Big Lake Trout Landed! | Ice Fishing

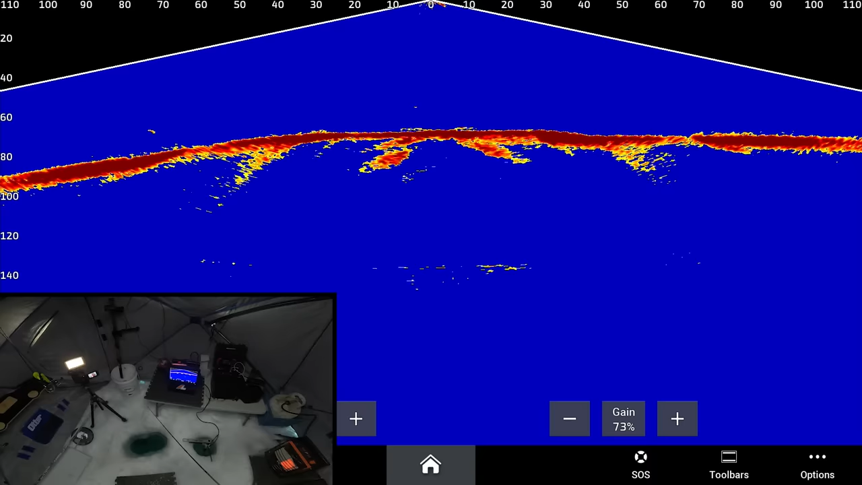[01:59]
I zoomed in a little bit too far.
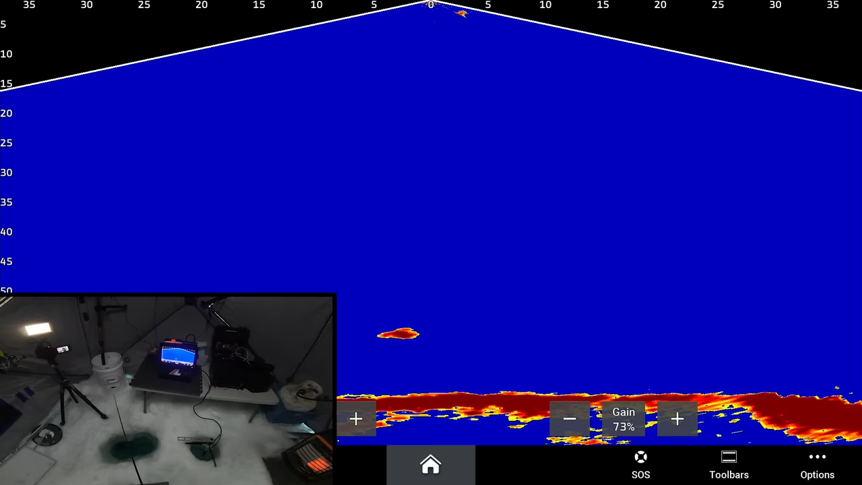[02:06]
That's a nice fish, I think. That's a nice fish. Yeah, that's a good one. Come on. I zoomed in a little bit too further than I want to.
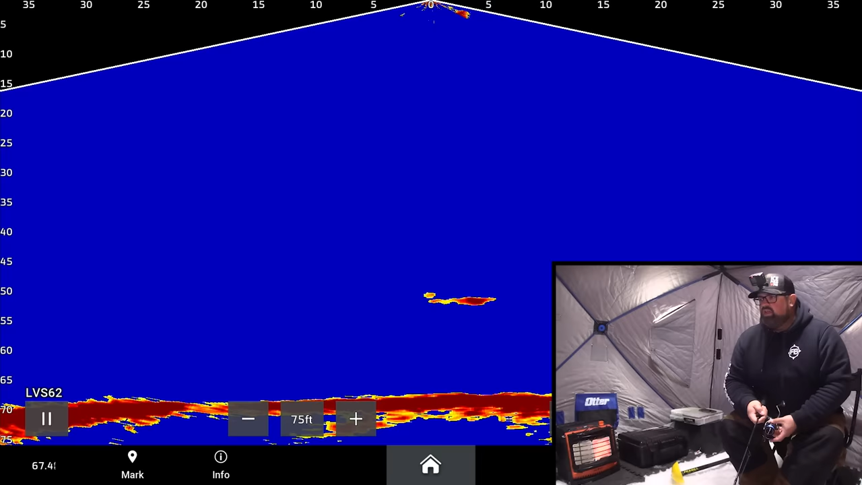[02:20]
I was just zoomed out and I was looking at a fish about 80 feet away.
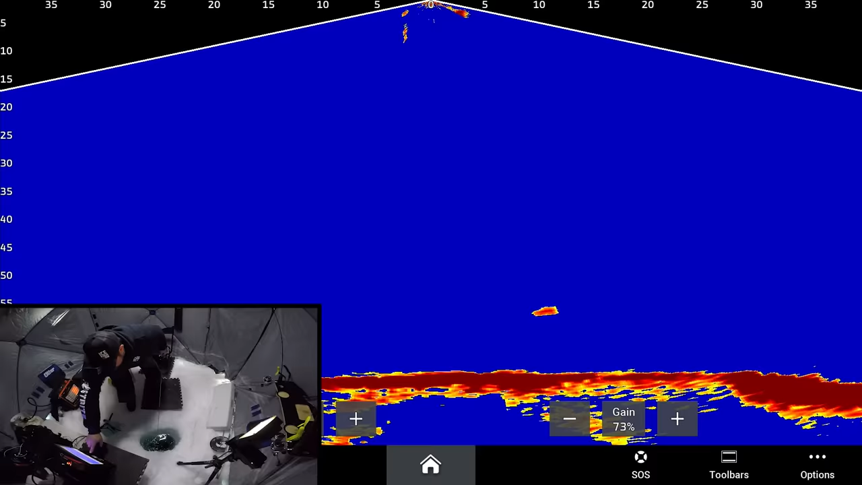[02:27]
There, that's a little bit better.
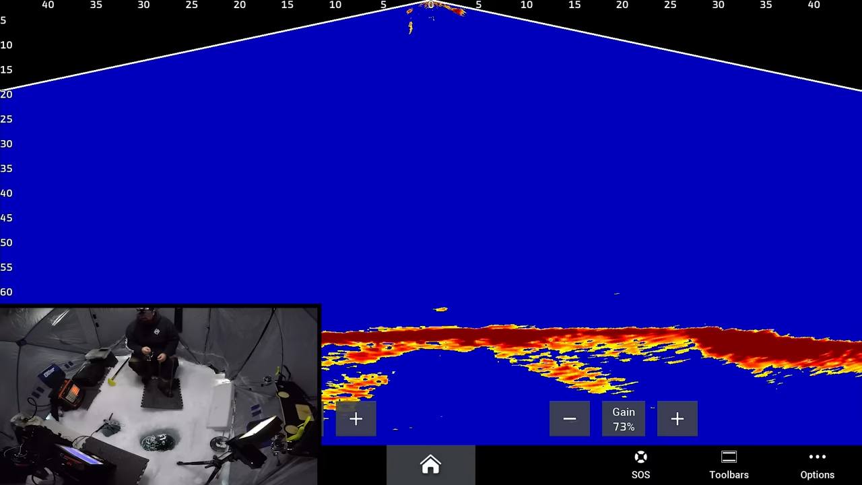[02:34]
That's a nice fish.
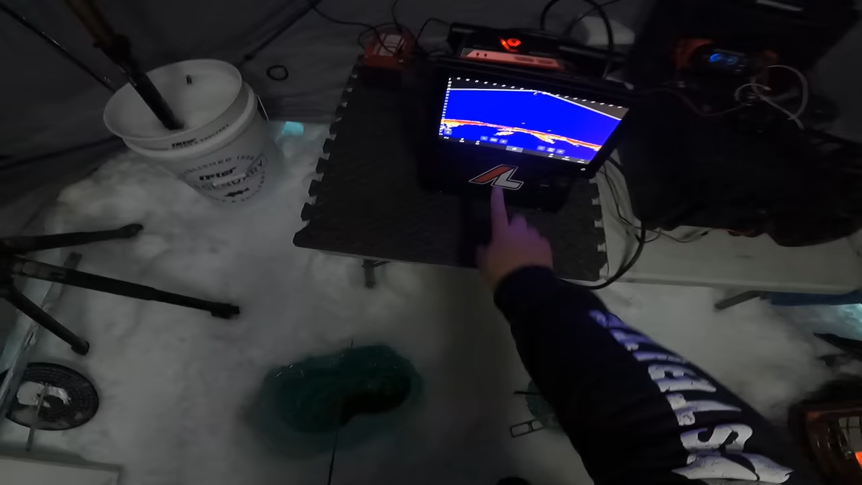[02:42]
Oh. This fish is charging in. Nice. Okay. Well, it didn't take too long. About 5 minutes.
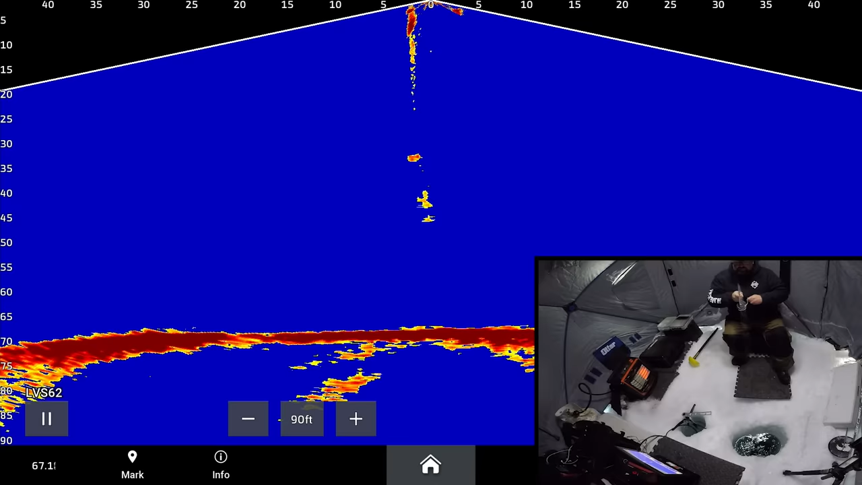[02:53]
I did have two fish come in and deny me. What a squeak in my squeak in here. I did have two fish come in and deny me,
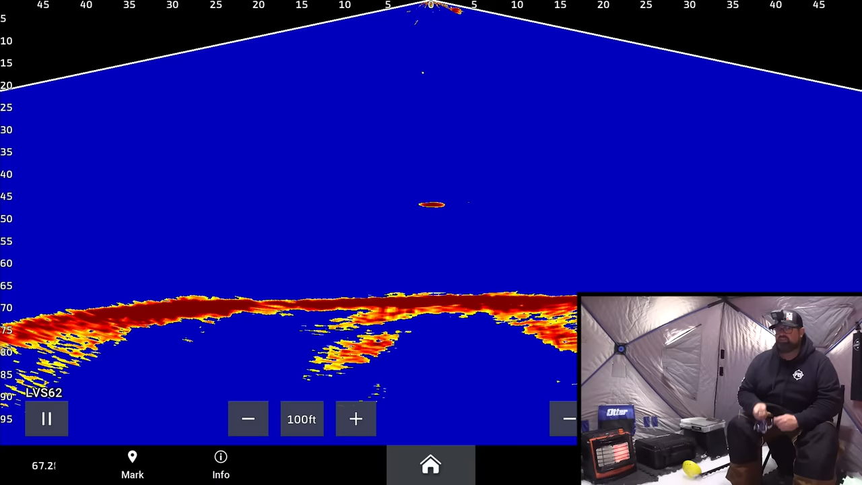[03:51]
Popular today. It's probably Cindy. Probably Cindy making sure that I'm actually out fishing and not sleeping somewhere in my truck. Oh, he picked it up. He picked it up as it was falling.
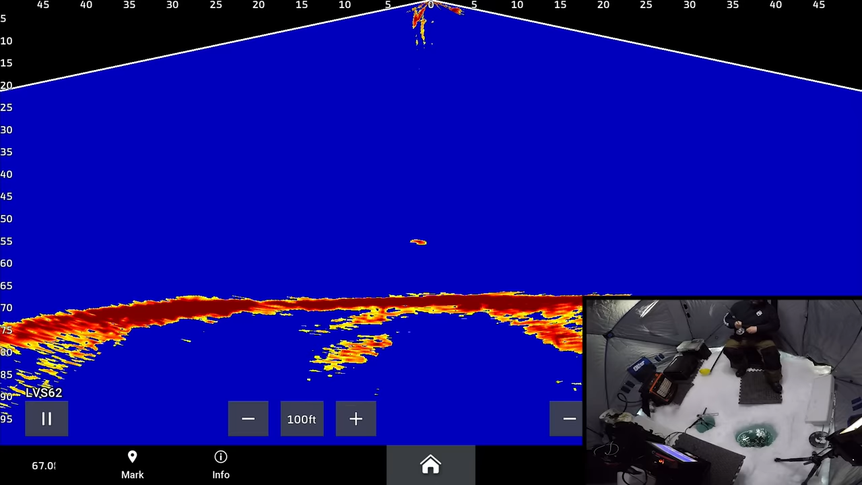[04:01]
Okay. Well, a couple swings and a miss, but we got him. We got him.
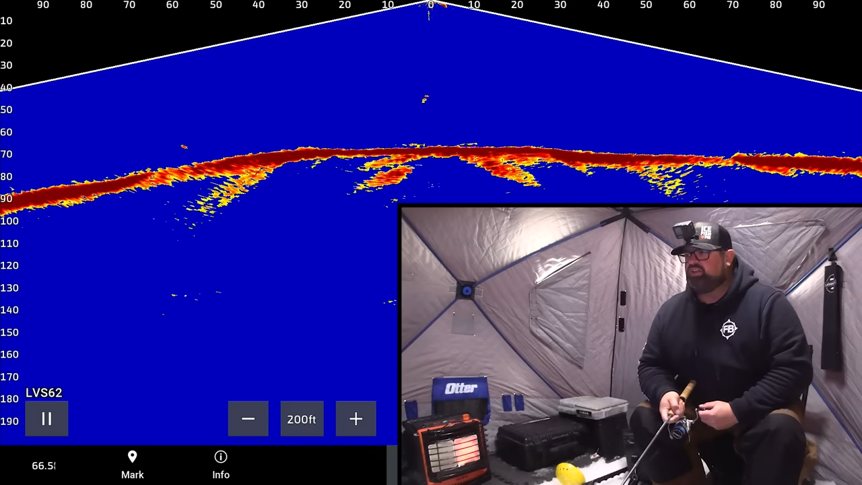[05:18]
I'm gonna drop it down here and zoom.
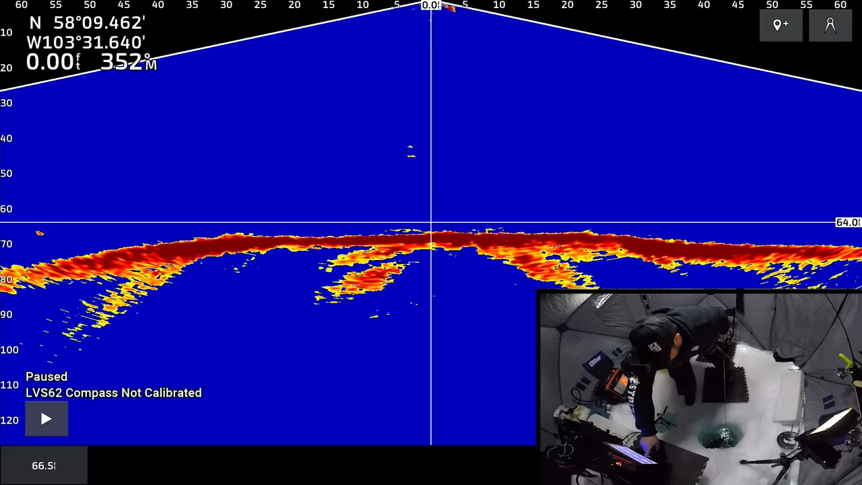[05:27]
Uh-oh, uh-oh.
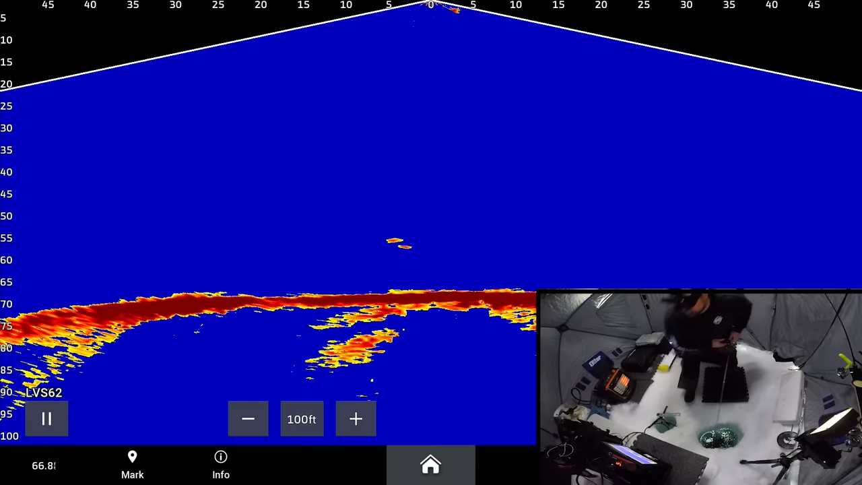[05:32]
Oh, there's two fish coming there now. Little guys again. Little guys. Both of them are little guys. Oh, he picked it up. Picked it up. I got him.
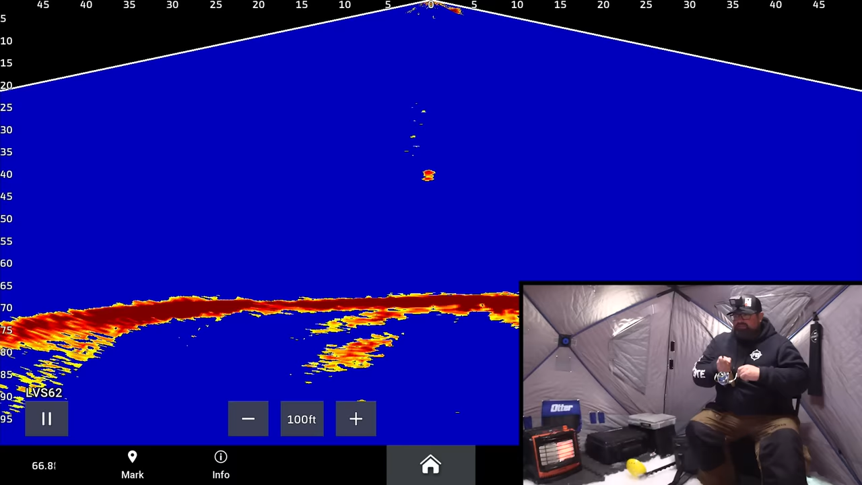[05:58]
It's kind of cool to be able to zoom so far out. Like, even though I can't do anything about it, there's fish 80 feet over there.